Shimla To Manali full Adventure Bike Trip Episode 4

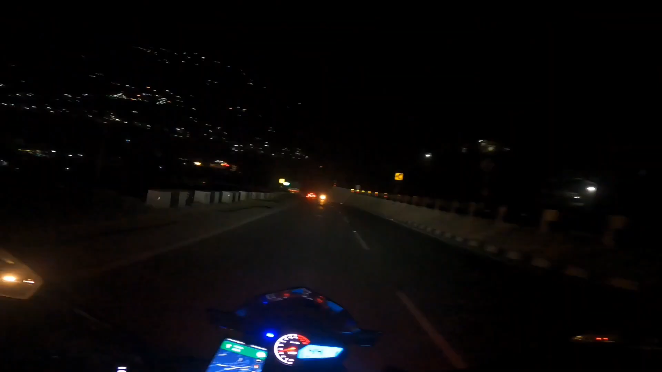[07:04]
भाई अभी हम आ चुके हैं कुल्लू, और ये कुल्लू का व्यू चेक करिए, कुल्लू शहर है ये,
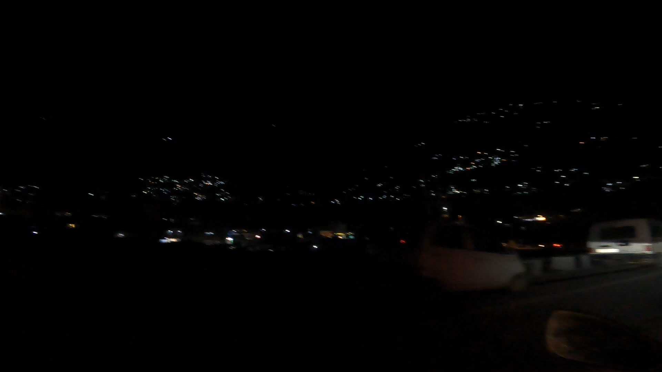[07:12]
और दिन में तो कुछ अलग ही होगा, बाकी रात हो गई है, तो इंशाल्लाह देखो लौटते हैं, विजिट करेंगे कुल्लू, देखेंगे कुल्लू कैसा है।
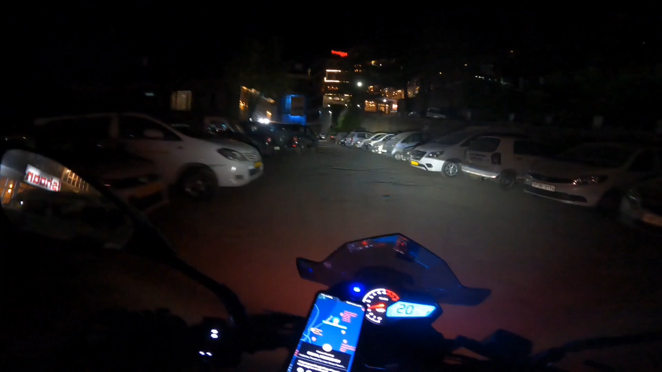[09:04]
और ये है भाई यहाँ पर पार्किंग वार्किंग का भी सिस्टम है, यही है, हाँ यही है भाई।